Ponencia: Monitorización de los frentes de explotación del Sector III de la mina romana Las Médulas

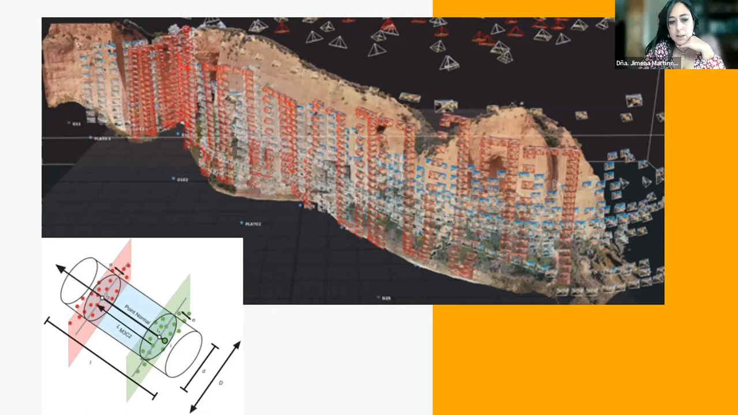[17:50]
de forma milimétrica casi centimétrica casi milimétrica vamos y al establecer comparaciones hemos determinado que se han podido determinar diferentes zonas de erosión y de caída de bloques esto es la comparación en azul es la la acumulación de la perdón la pérdida de masa y en rojo la acumulación de masa aquí tenemos la comparación de los dos primeros escaneos que fueron en marzo del
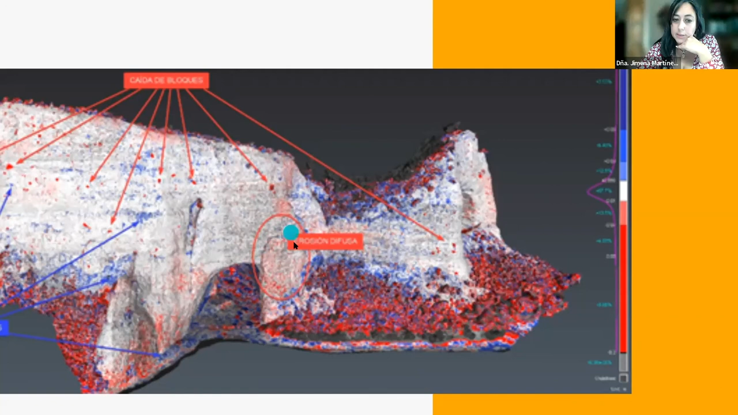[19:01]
amortizados es una pérdida muy importante incluso un lixidiado muy grande además nos ha permitido documentar milimétricamente ciertas grietas y zonas de fractura importantes que son las que vamos a sensualizar este año
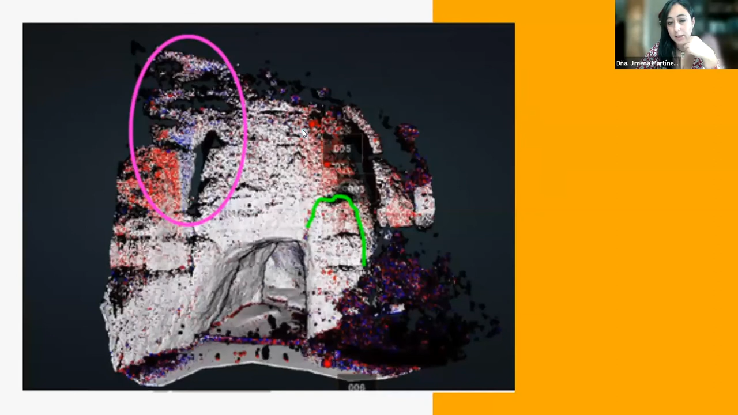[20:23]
todo el agua que está siendo recogida en esos depósitos está generando erosión continua de hecho por ejemplo aquí como veis todo esto azul es una zona del lavado del frente de explotación que se recoge después todo en estas zonas de abajo también nos ha permitido como decía documentar grietas de hasta 10-15 centímetros de desconchones de 10-15 centímetros en el en el frente de explotación que tiene bueno esto tiene una dimensión de casi 100 metros de altura
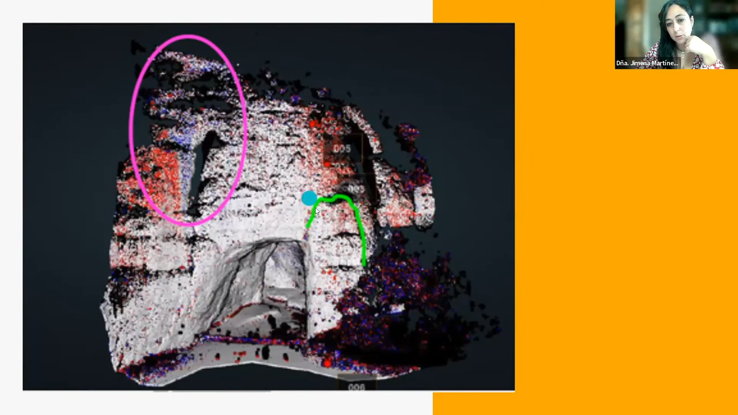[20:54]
y todo ello nos ha permitido documentar y hacer un mapeo de zonas de riesgo y de zonas en las que hay que intervenir de forma bastante bastante rápida además también hemos hecho un escaneado del interior de los de las galerías esto bueno lo que os comentaba antes esto en origen sería una galería de un metro y medio de altura esta es la que estábamos viendo en la imagen anterior entonces vemos que todo lo que es la escorrentía interior ha creado ciertas
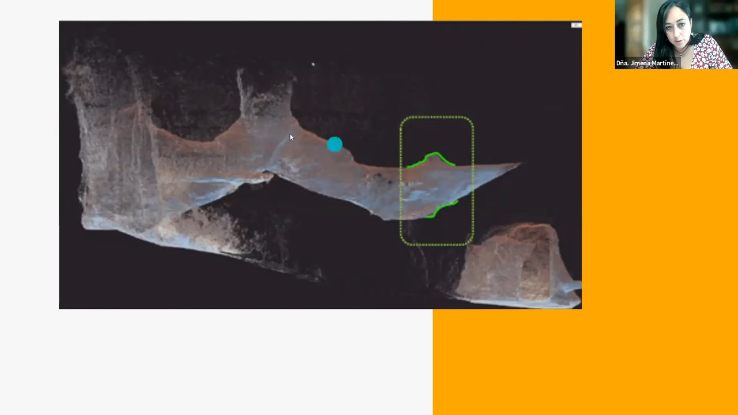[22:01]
que está escurriendo agua y está favoreciendo el que se cree una dolina que con los años no sabemos cuántos todavía va a generar un desplome lo mismo que en este caso y una acumulación aquí abajo todo ello nos ha permitido hemos querido compararlo con las tablas de datos climáticos del municipio de Carucedo